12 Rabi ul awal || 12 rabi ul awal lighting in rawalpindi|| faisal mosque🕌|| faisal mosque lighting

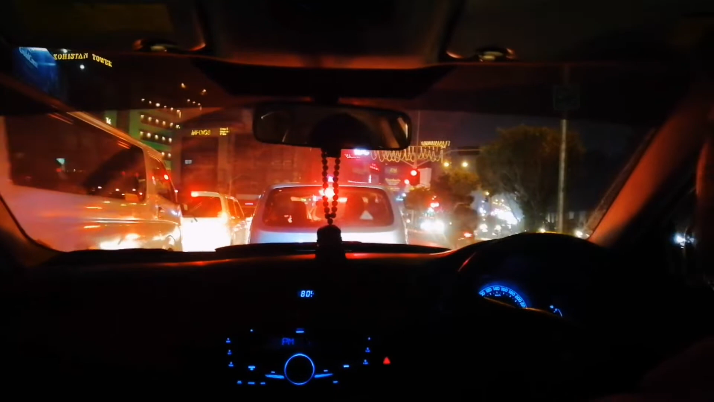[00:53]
वो सामने पहले जो बिल्डिंग है वहाँ से लाइटिंग स्टार्ट होती है, ये सदर की,
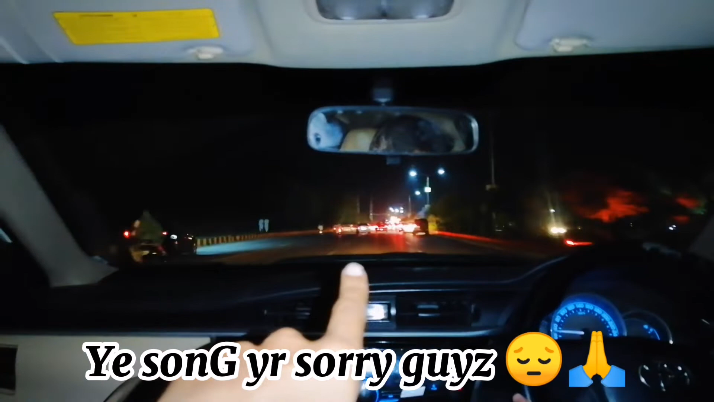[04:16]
जी सामने फैसल मस्जिद, बस ये भी एक इशारा क्रॉस करेंगे और साथ ही अगले इशारे पे आ जाएगी। क्रॉस करते भाई।
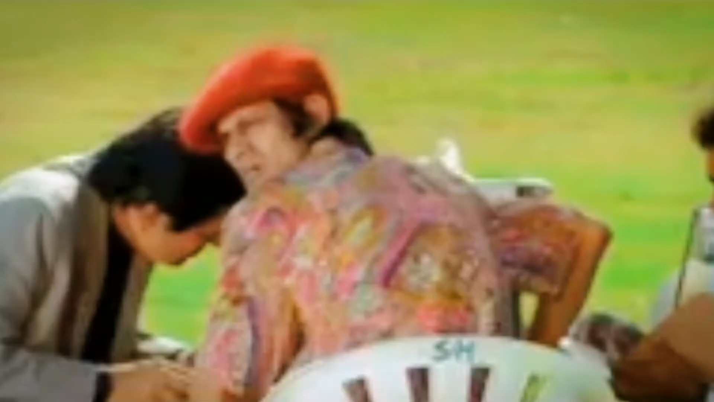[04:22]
अरे कौन भौंक रहा है ये?
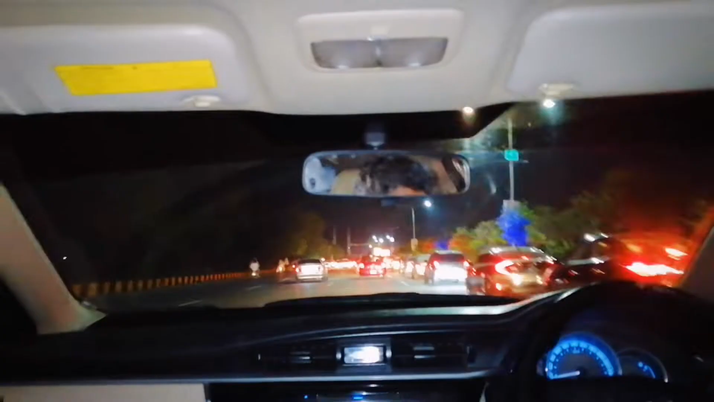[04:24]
आप ना करें ना भाई क्रॉस। सभी यहाँ पर रश है थोड़ी बहुत क्योंकि आज सारे आए हैं यहाँ पर, ये देखे पूरी फैमिली आई हुई है। ये अभी एक सिग्नल रह गया और इस पे रश है, और यहाँ से ये दामने क्यू की तरफ जब रास्ता जाता है पीस वावा की तरफ भी,
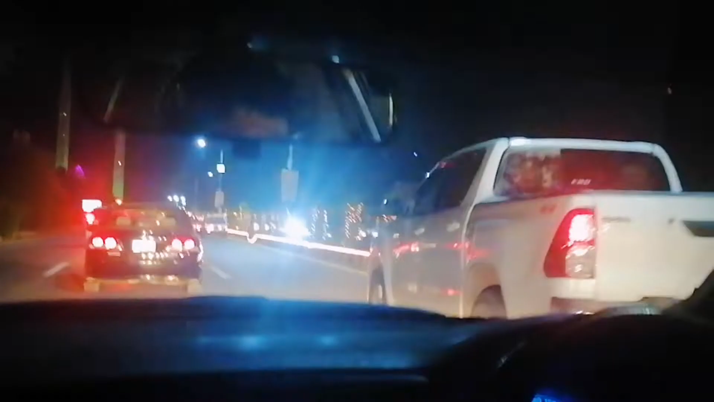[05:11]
भाई फैसल मस्जिद आ गया और इसने गाने लगाए। हेलो गाने बंद करो। हेलो भाई कौन है ये लोग?
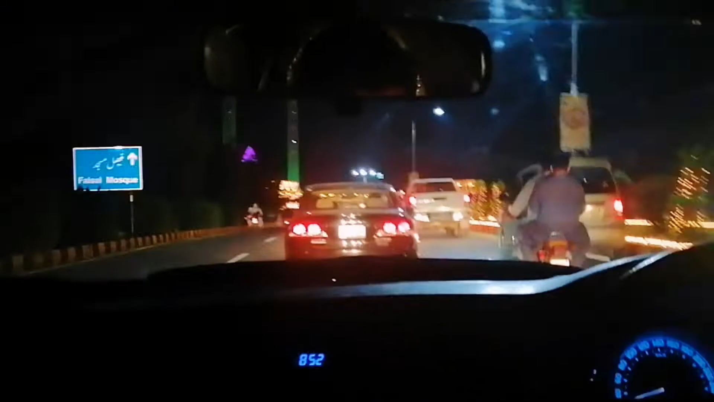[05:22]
दिन देखे कितना मुबारक और इन भाई ने गाने लगाए हुए यहाँ पर।
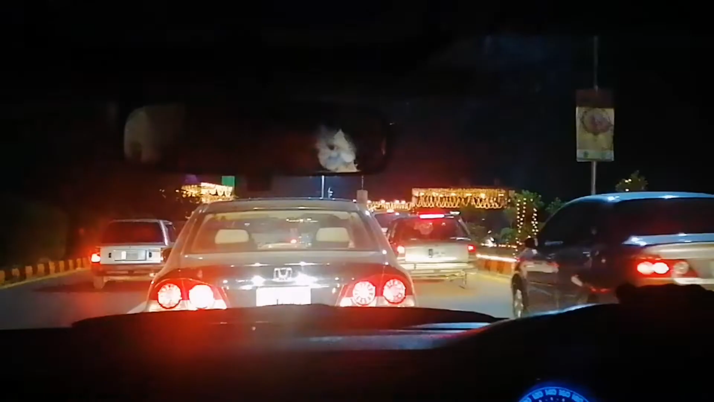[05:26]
ये भी हम सही तरह पहुंचे नहीं है जगह पे लोकेशन पे, बट ये अभी से लाइटिंग नजर आ रही है हमें सामने।
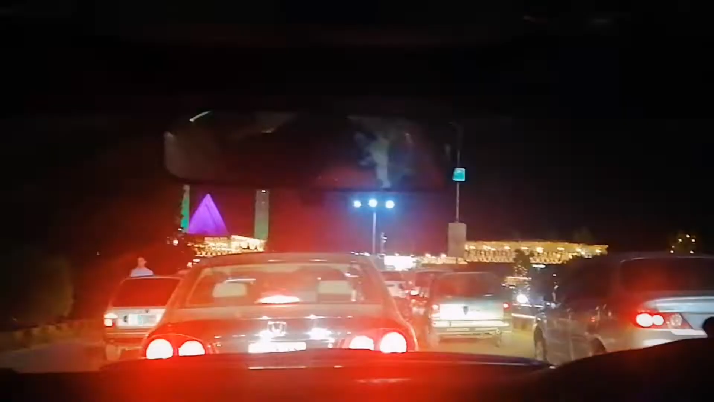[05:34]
अंदर ही जाएंगे अंदर की तरफ क्योंकि रश है और हमने निकलना भी है, लेट हो गया रात, तो बाहर से ही आपको विजिट करवाऊंगा और फिर चलेंगे घर।
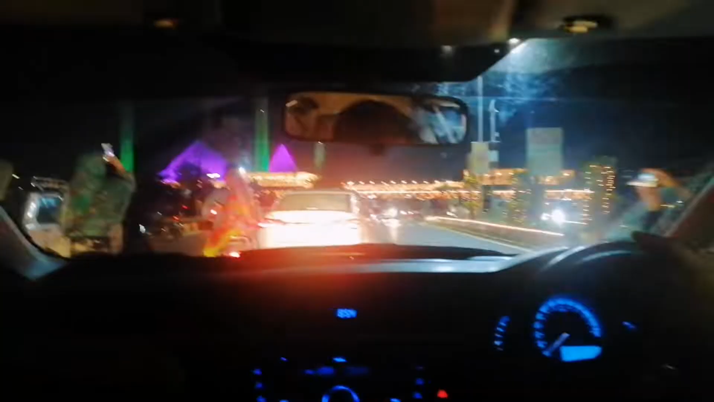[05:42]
जी हम पहुंच गए फैसल मस्जिद,
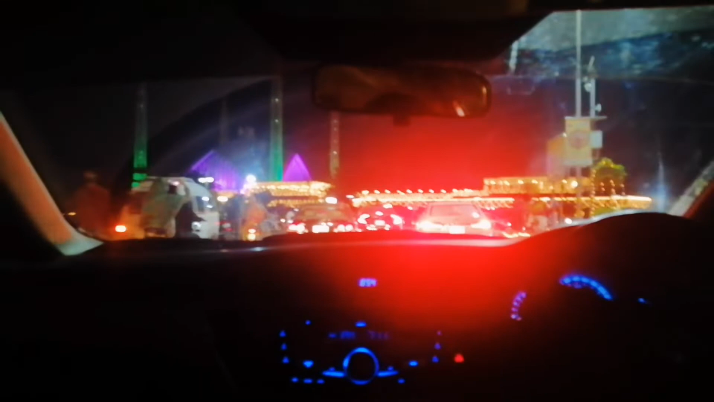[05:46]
माशाल्लाह से लाइटिंग चेक कर। क्यों हसन भाई
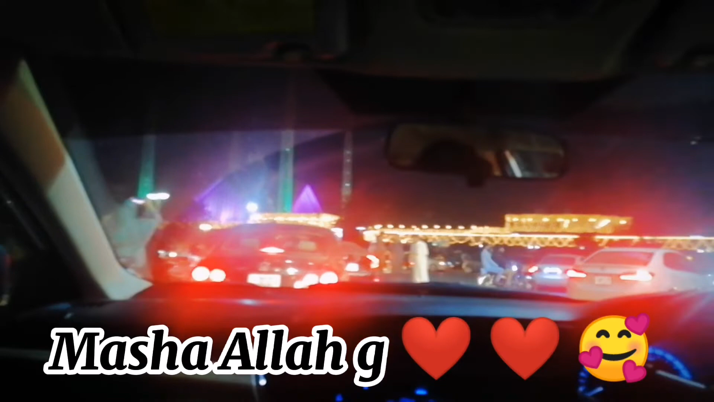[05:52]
शाम से
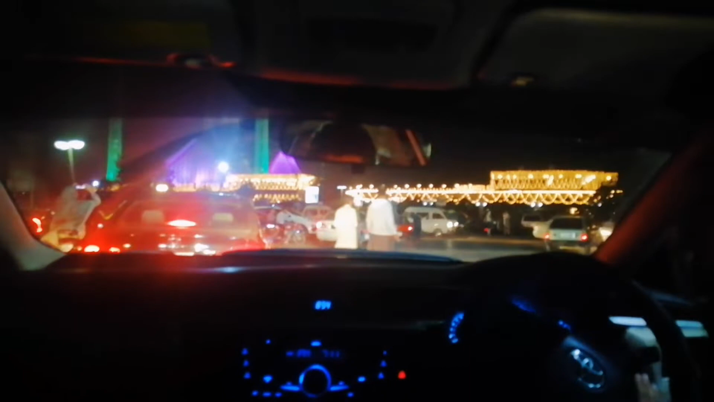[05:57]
भाई यहाँ पर ये टिकट वाले खड़े हैं सारे,